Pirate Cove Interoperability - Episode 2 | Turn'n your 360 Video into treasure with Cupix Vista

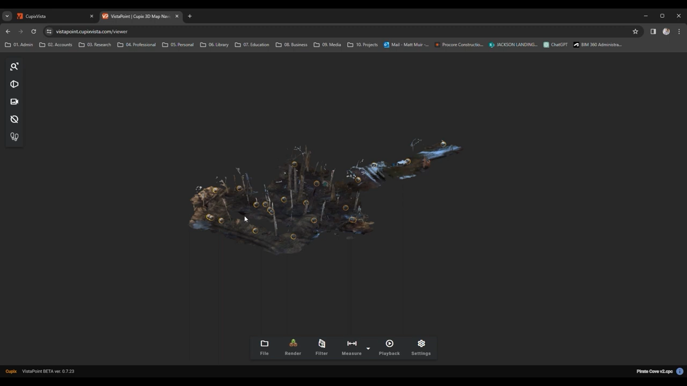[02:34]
To pan, press and hold the right mouse button. To orbit, press and hold the left. To zoom, use your center scroll wheel, and for the truly savvy, an Xbox controller might serve, but we'll stick to the basics for now.
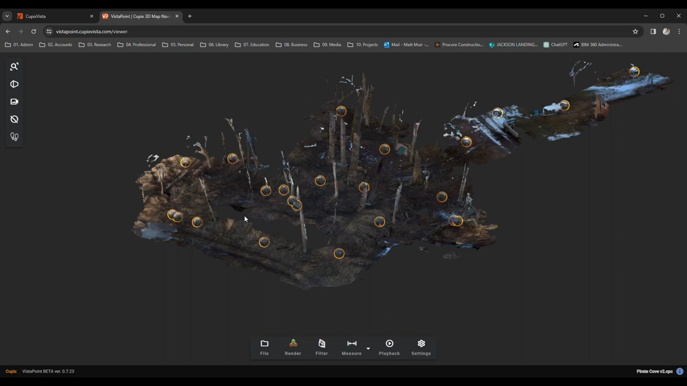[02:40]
Let's cast our eyes over a few of the visual presets to better see our whole. On the left panel, ye can zoom to fit, taking in all your treasure at once.
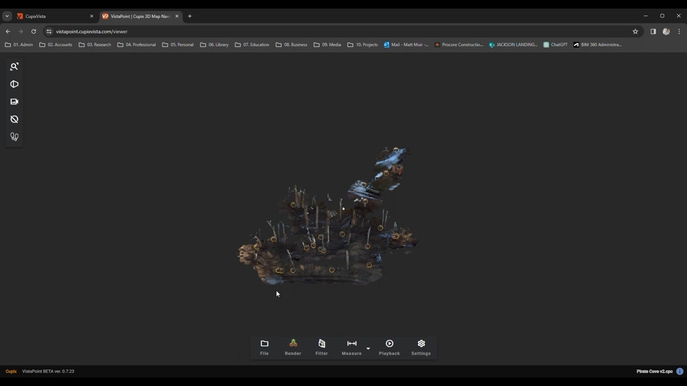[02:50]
Next, we can switch between perspective view and orthogonal view. Think of it as another form of 3D looking. We'll not delve into the particulars now.
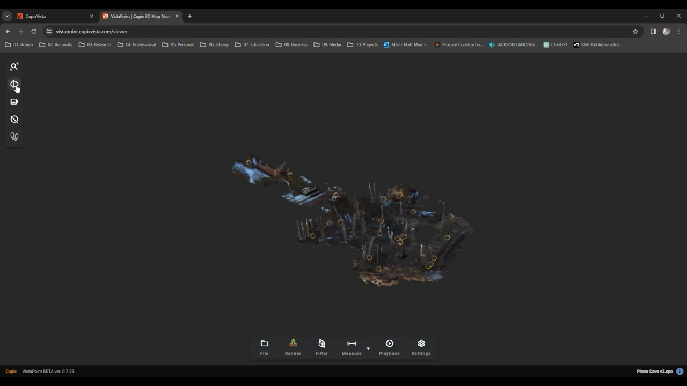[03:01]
That's a tale for another time. You can also choose from different saved views, like a plan view or bird's eye view,
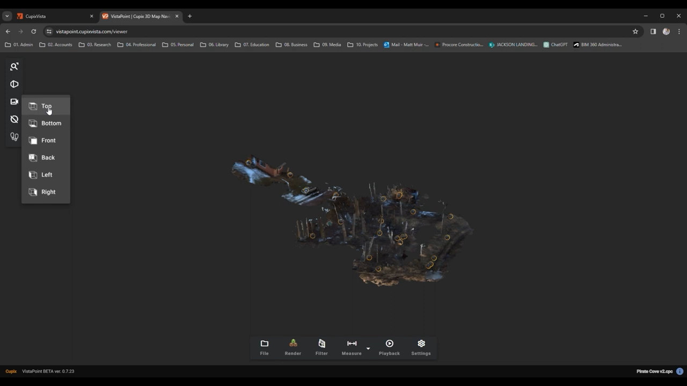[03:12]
right and left, and for you BIM buccaneers, an elevation view.
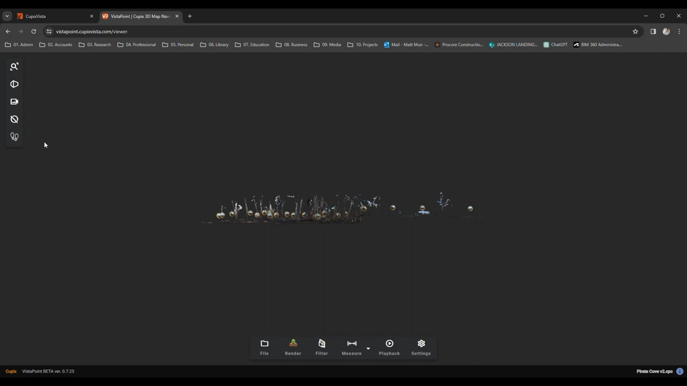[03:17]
You get the drift. The next tool might seem a bit odd at first glance.
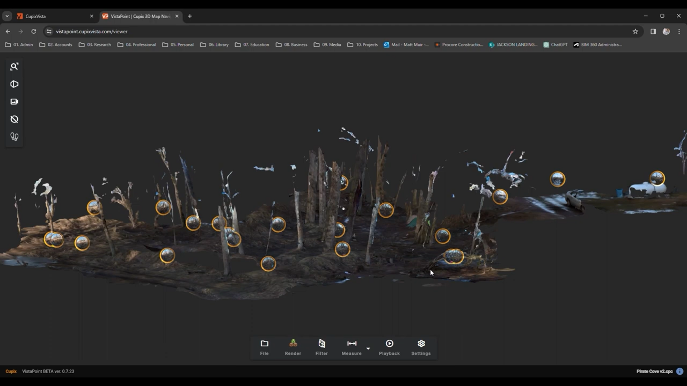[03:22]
It's a way to toggle on and off what's known as a viewshed or true view for our survey swashbucklers. These bubbles let you see what the AI saw when creating our treasure.
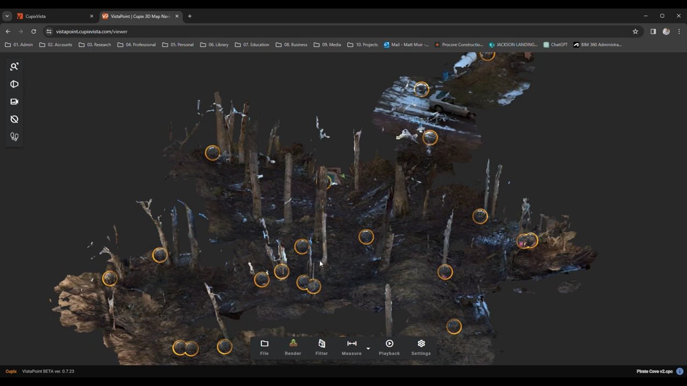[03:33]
Select one from the map, and a window will pop up showing the AI's view. To pan within this view, press and hold the left mouse button. Soon you'll find yourself holding the selfie stick that captured the moment. Remember to smile, matey. The viewshed will adjust its orientation in the model as you pan, a handy tool for when you need to spy a particular piece of the treasure with your own eyes.
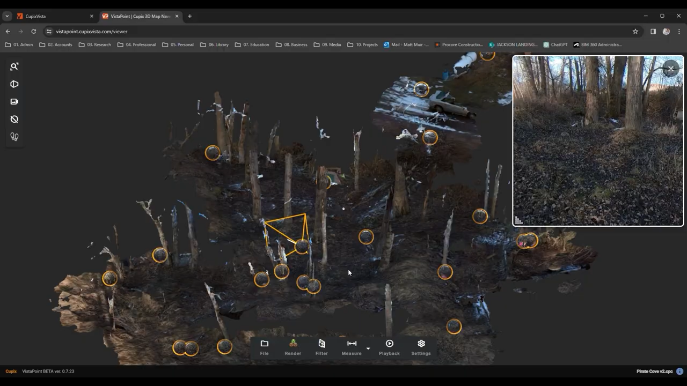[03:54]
To close the view bubble, just click the small X in the upper right corner of the 360 image.
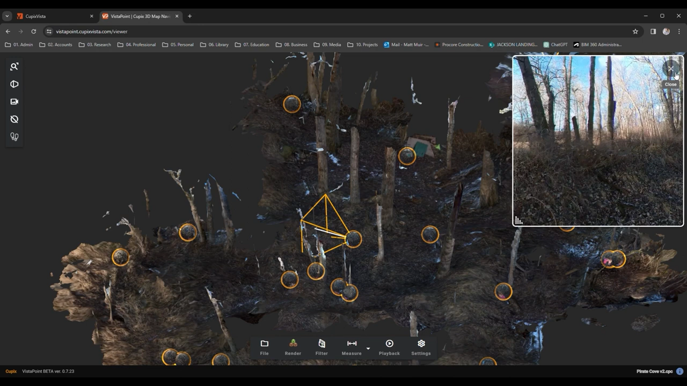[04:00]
To clear the bubbles entirely, simply click the button on the right-hand toolbar.
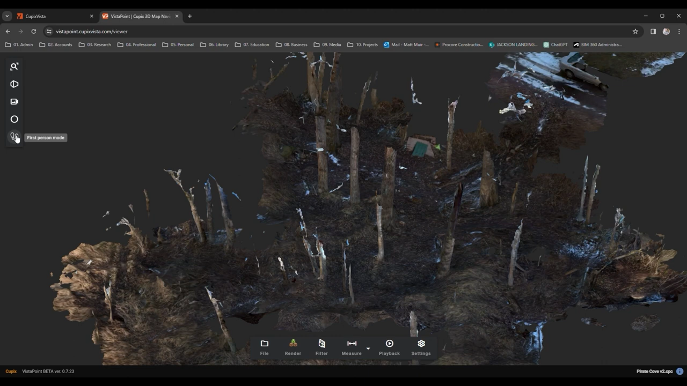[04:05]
Now let's plant our boots firmly on terra firma and explore our loot in first person.
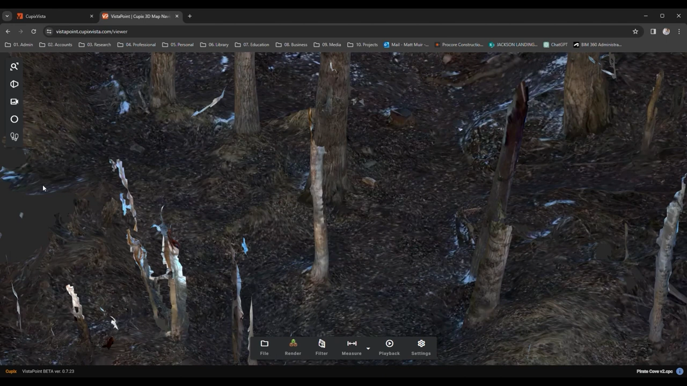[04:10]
Select the first person mode by clicking the two feet on the left-hand toolbar.
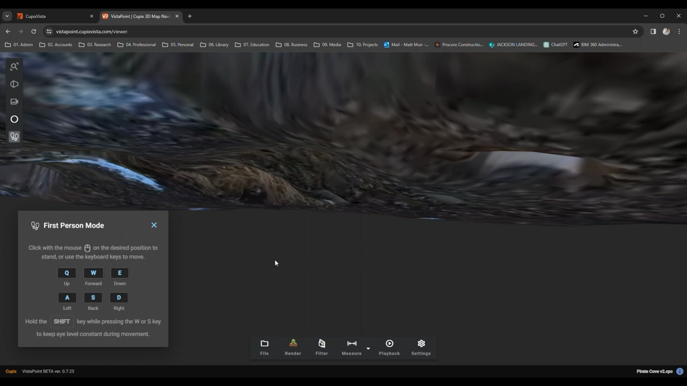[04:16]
An Xbox controller might come in handy here, but fear not, for if you've navigated Minecraft on your PC, the controls will feel familiar.
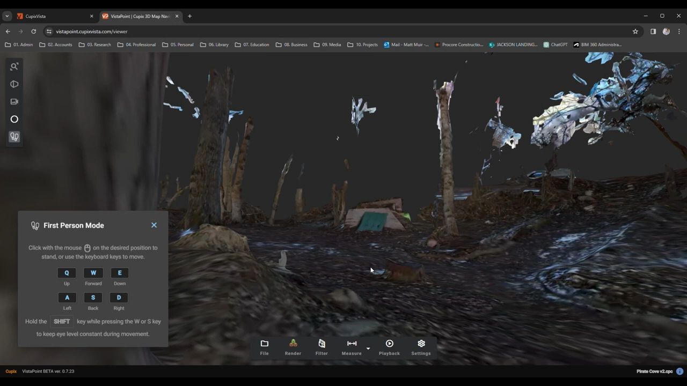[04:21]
With the Qubiwi SD keys at your command, you'll soon master moving about.
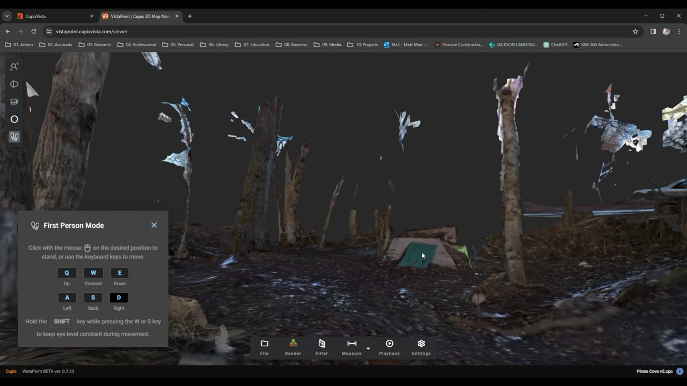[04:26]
Remember there's no gravity here, so wherever ye gaze, that's where you'll head.
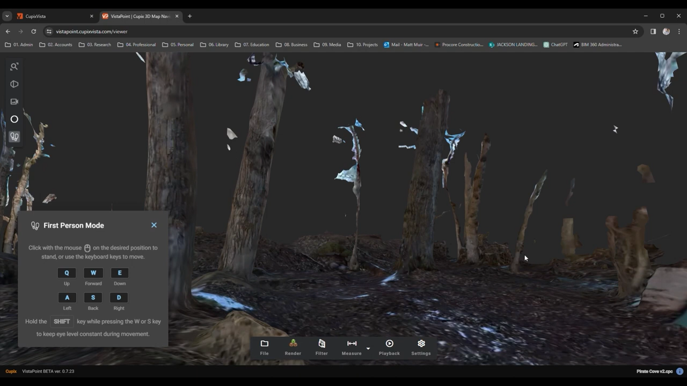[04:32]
Moving on to our lower tool panel, we spy a few options under render. This lets you swap between meshes and point clouds with but a click.
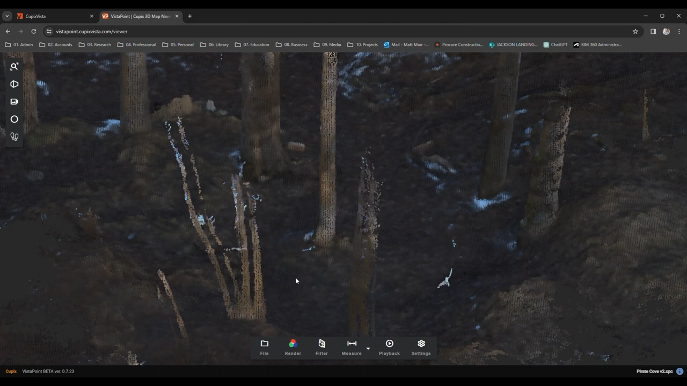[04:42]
Both treasures are contained within the CPC file, so there's no need to fuss over it much. The last option, known as a heat map, is especially useful if you're trying to gauge the lay of the land.
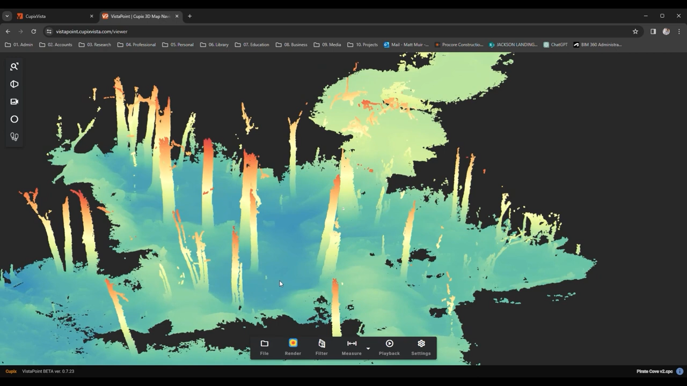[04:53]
It simply shows the elevation of your treasure in vibrant hues. But hark, it seems those trees might be concealing something.
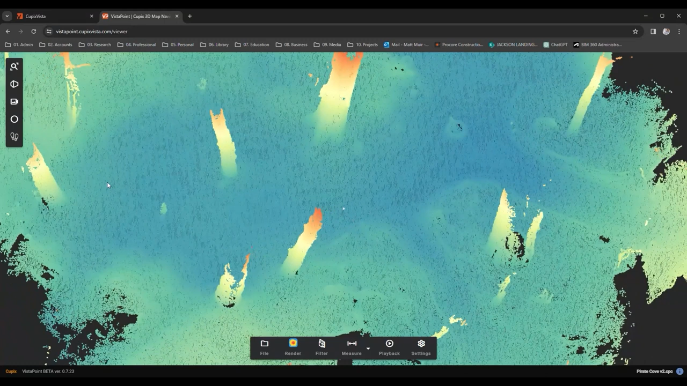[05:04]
Indeed, some of our treasure is obscured. To unveil it,
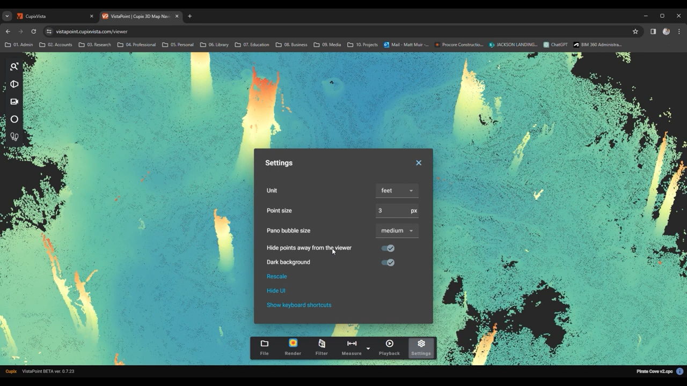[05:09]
let's hop over to the settings on the lower toolbar and coax Davy Jones to reveal all by deselecting the hide points away from the viewer option. This features a boon for navigating vast treasure troves, but I'm a greedy sort and fancy seeing all of my loot.
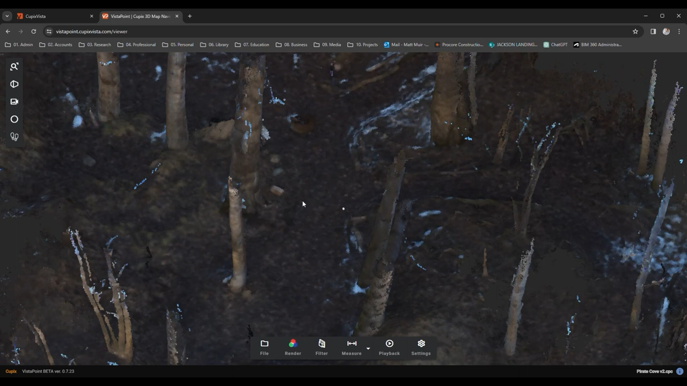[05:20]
Ah, that's better.
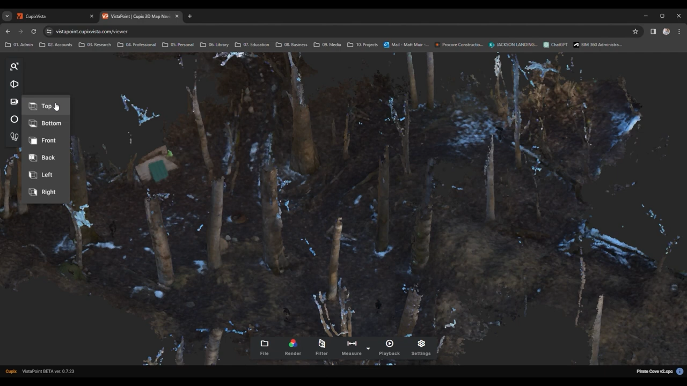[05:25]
Now not all treasure is worth keeping, and we might wish to cast some aside. This is simple enough.
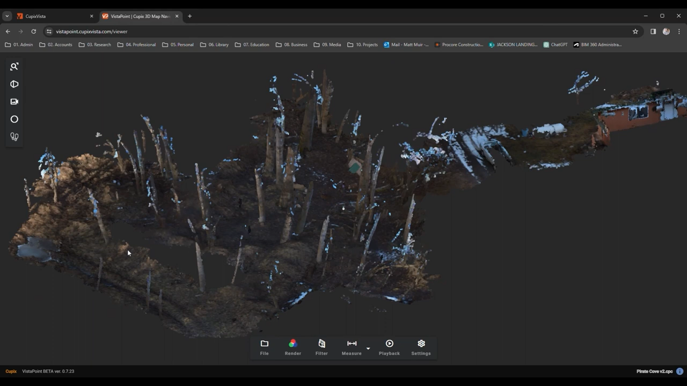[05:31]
We just need to limit what we're seeing. Adjust the X, Y, or Z ranges of our bounty to do just that. If you're familiar with Minecraft's construction block, this'll be like charting a familiar course.